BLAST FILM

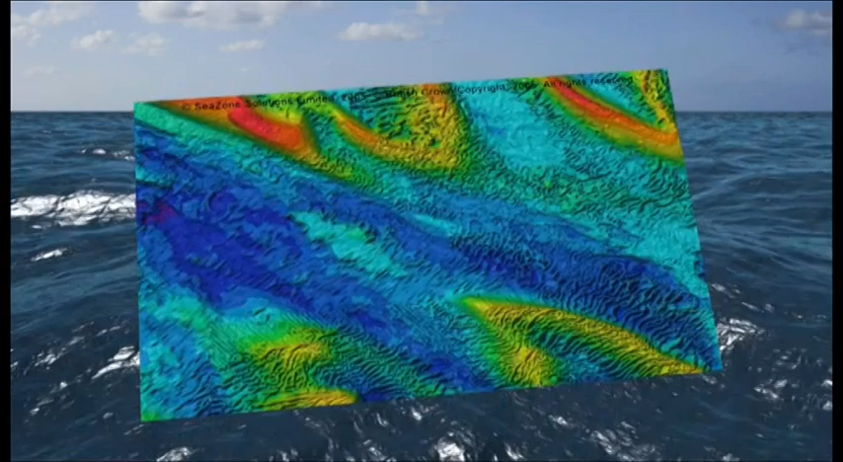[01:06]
Elevation is simply the changes in height over the seabed. This data is primarily captured for the purpose of navigation. Seabed elevation capture is focused around commercial shipping routes where safety of navigation is critical because of its relatively high costs.